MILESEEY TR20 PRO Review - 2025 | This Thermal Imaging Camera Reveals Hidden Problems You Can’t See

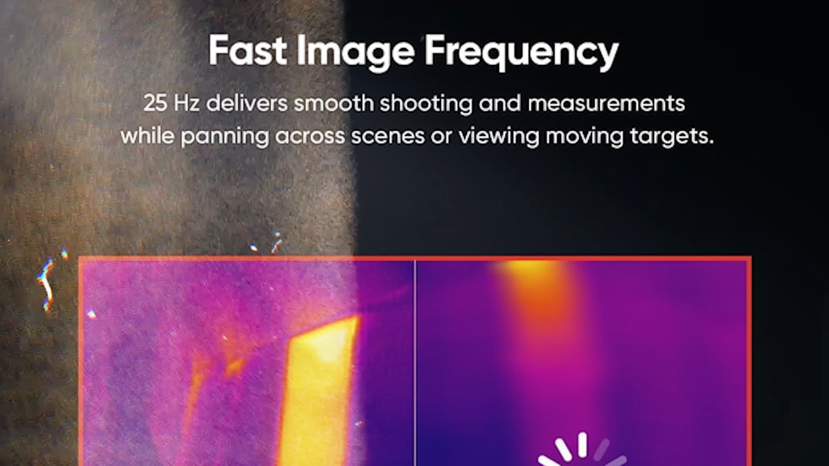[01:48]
The display updates continuously, giving you live feedback as you scan any surface or object.
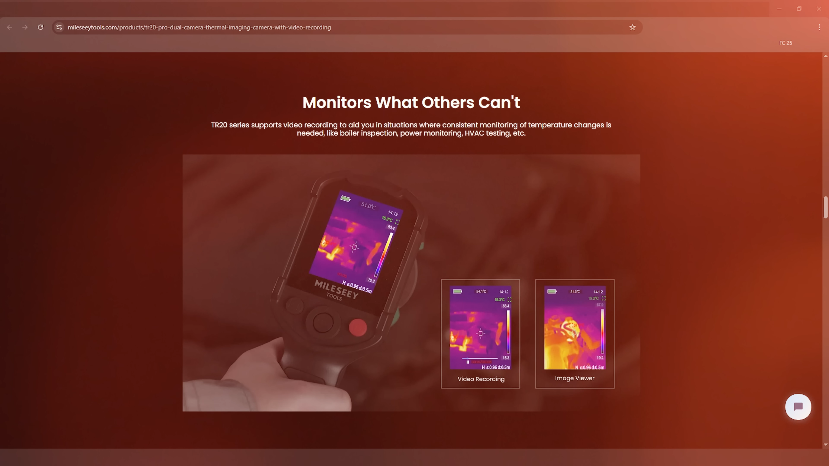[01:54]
Guys, it supports both photo and video recording features. Whether you are documenting an inspection for insurance purposes,
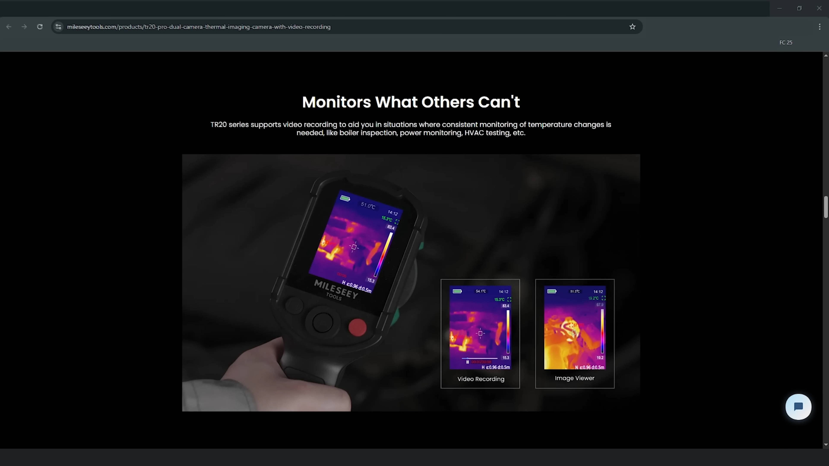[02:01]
creating content or sharing findings with contractors, the camera captures everything you need.
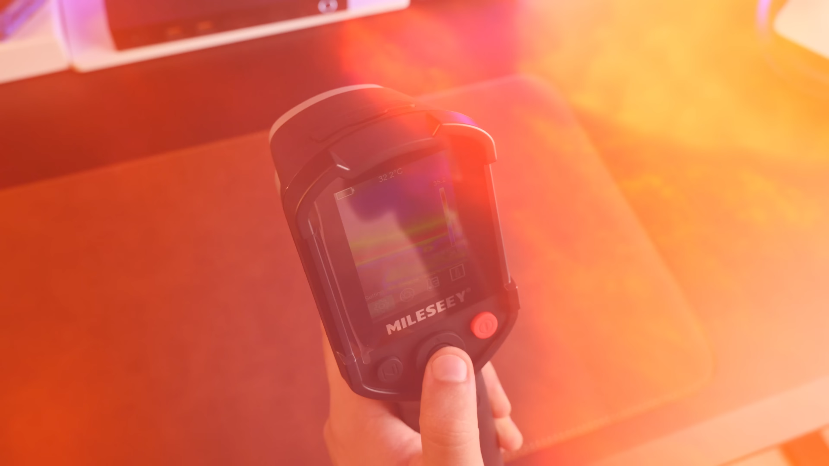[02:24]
You can see thermal patterns clearly, even in bright lighting conditions.
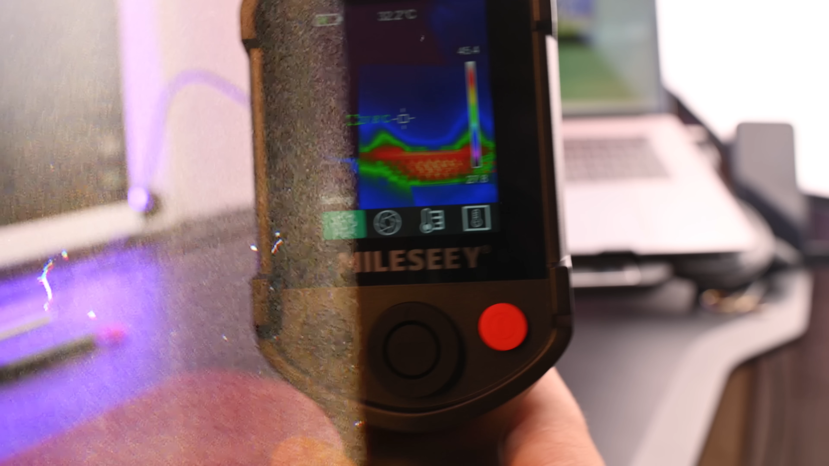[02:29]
The screen shows temperature readings in vivid detail, making interpretation straightforward. The real game-changer here, guys, is the dual camera system.
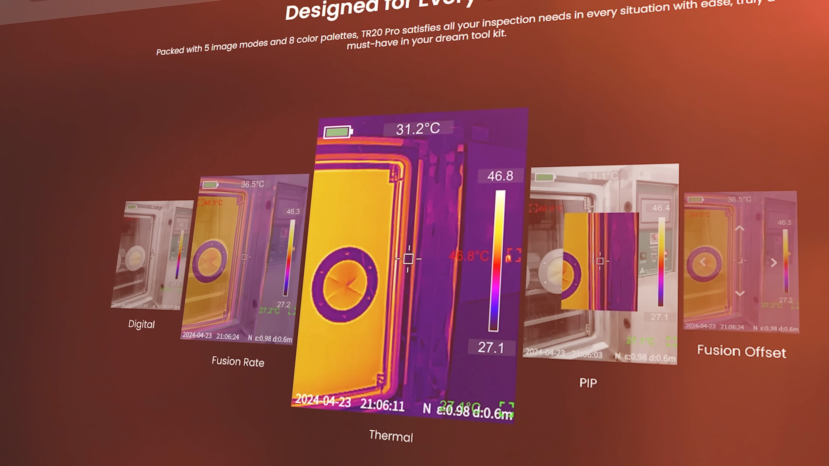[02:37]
The device combines thermal and visible light images, giving you five different image modes to work with.
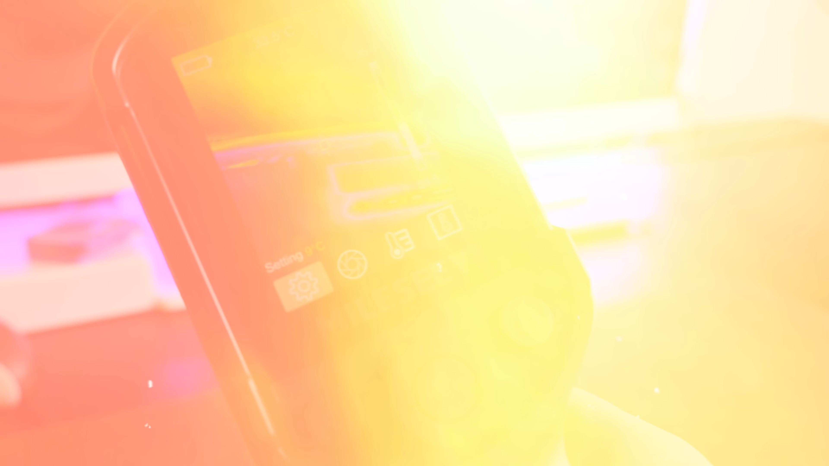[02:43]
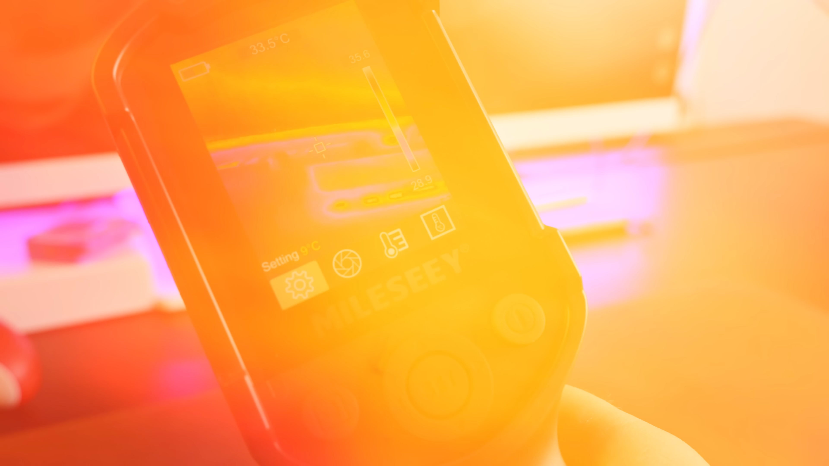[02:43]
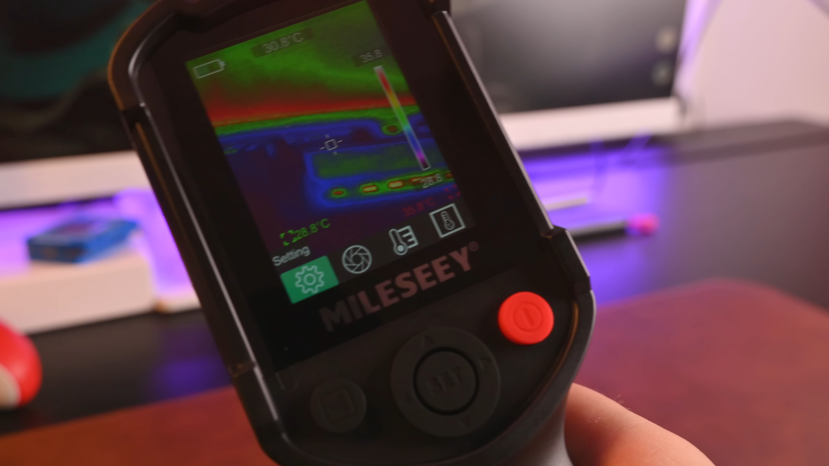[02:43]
This means you can choose the visual style that works best for your specific inspection needs. With these five image modes, you can pinpoint hot spots with incredible precision.
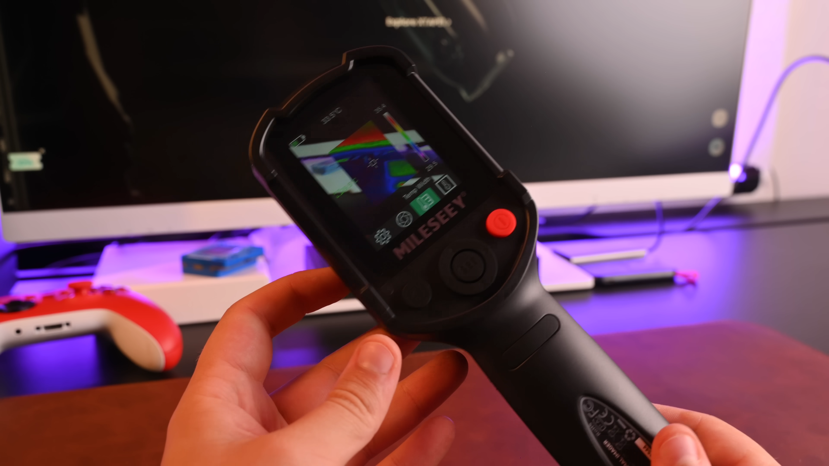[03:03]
The camera identifies the highest and lowest temperatures in your scanning area automatically.
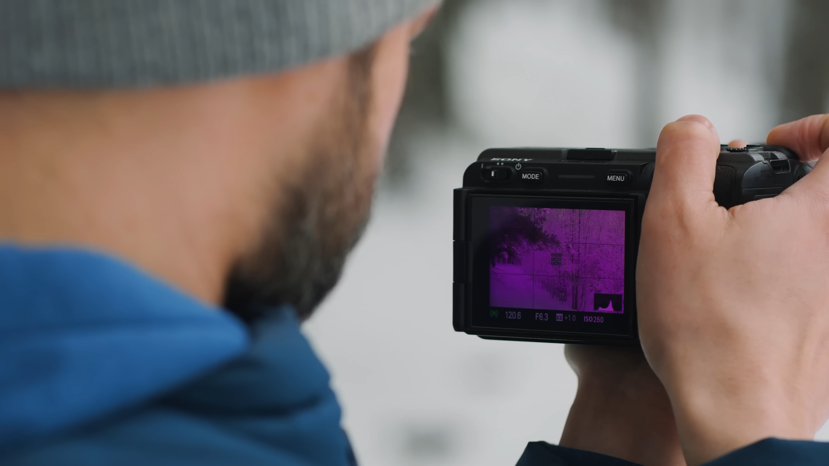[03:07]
This saves time when you're trying to locate problems quickly.
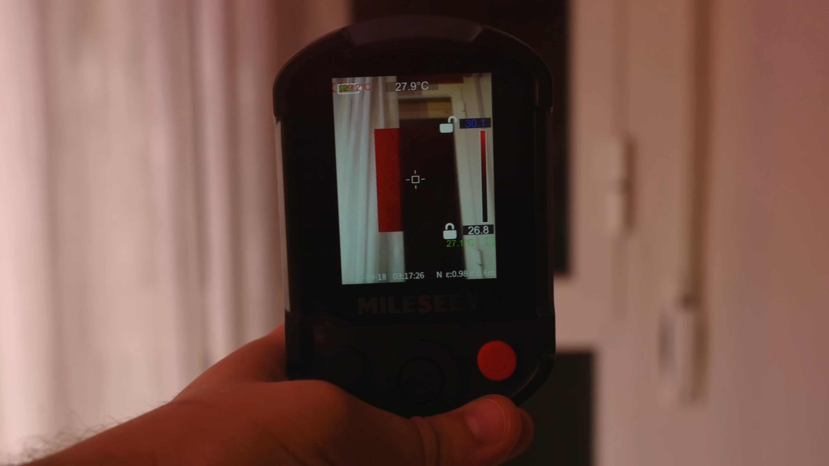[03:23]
On screen: spot 27.9°C
The snap mode function deserves special attention.